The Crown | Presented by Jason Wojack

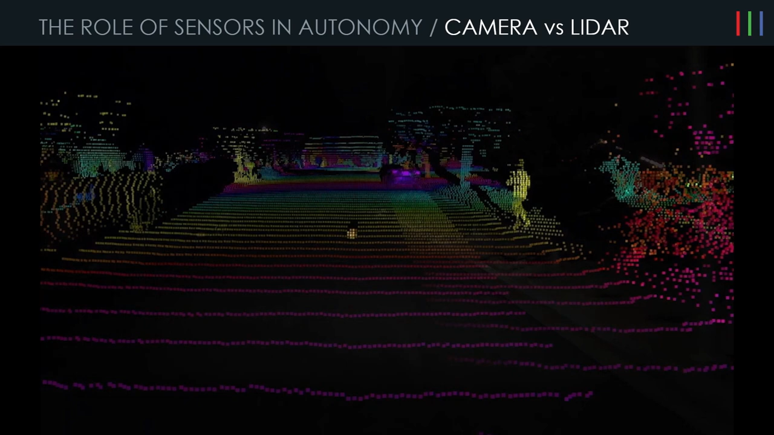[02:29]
When you when you look at this scene with Luminars LIDAR, immediately you can see that's a ball in the road. There's actually a small child off to the side that's hidden in the shade.
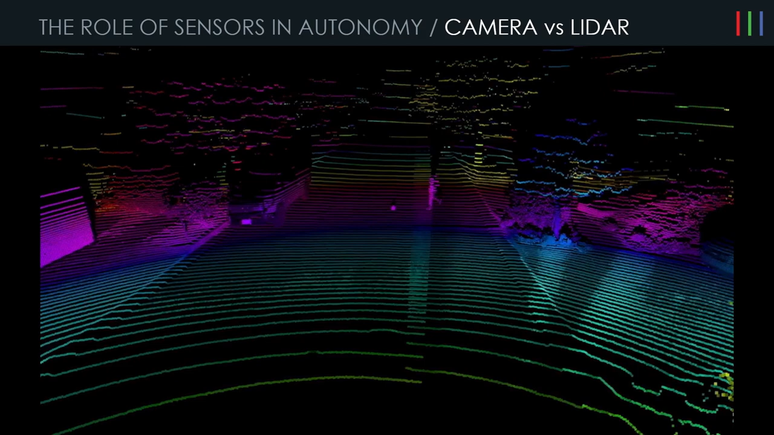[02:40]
And you can see the major advantage that's given to you by using LIDAR in this situation. In this case, we're going to look at LIDAR's role in different weather conditions. Here in the upper left hand corner, you can see what the camera sees in fog. The issue with cameras in fog here is they mostly work off of contrast. So the contrast that you see here,
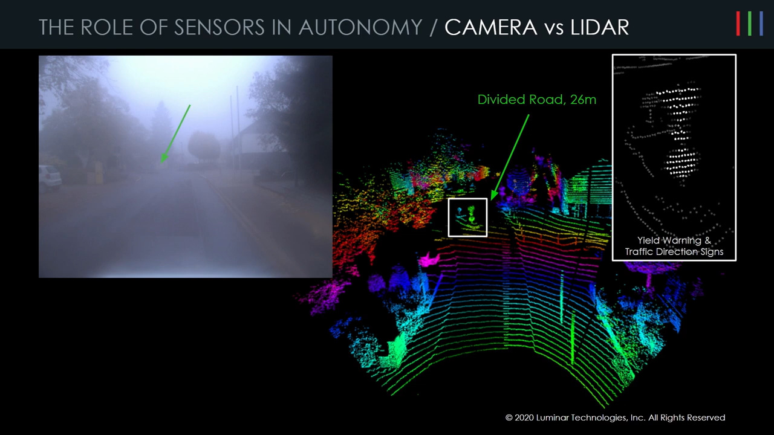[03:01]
it's difficult to make out what's happening in the road very far up as you look through the fog. However, in the picture on the right, you can see the division in the road,
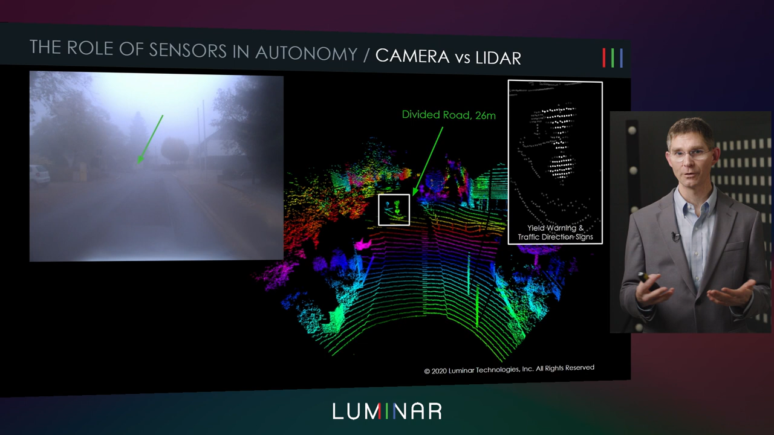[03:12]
the sign that's there that's identifying the division in the road, and LIDAR can kind of punch through that fog and see all that detail so the car can do its path planning.